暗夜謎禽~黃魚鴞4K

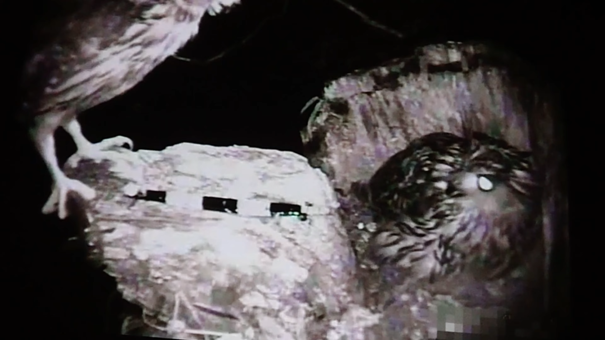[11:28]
有时候于霄爸爸回来晚了于霄妈妈还迫不及待地上前抢食物
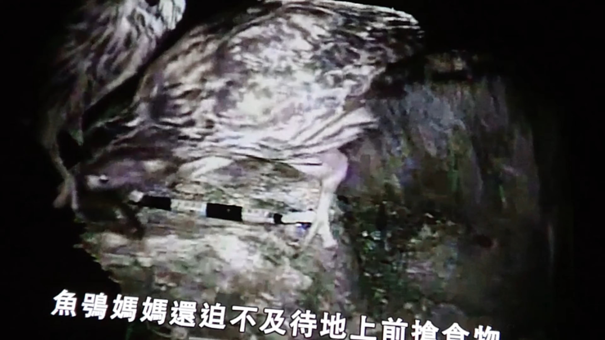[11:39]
而日常的于霄爸爸就比较厉害了他一次还带回两条鱼呢于霄爸爸是否能提供成功的食物是反正成功或失败的关键
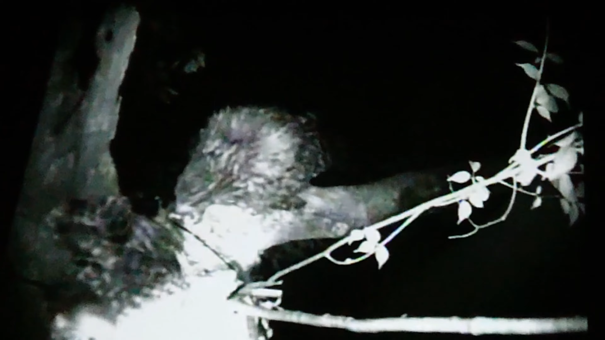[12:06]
在潮中的于霄妈妈也能先着负担着捕育幼儿的工作她会将食物刺成小块小心地喂给她的小宝宝
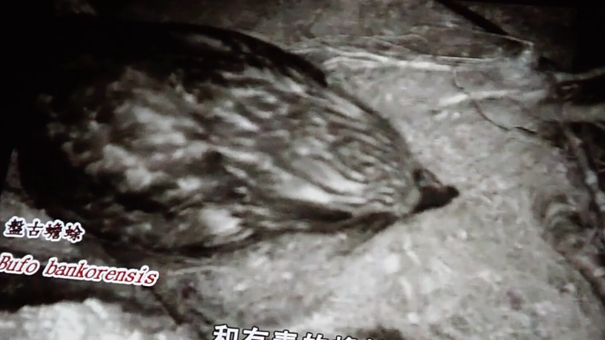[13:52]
可有毒的铲除不过铲除以围绕的毒线对黄鱼霄来说却排不上用场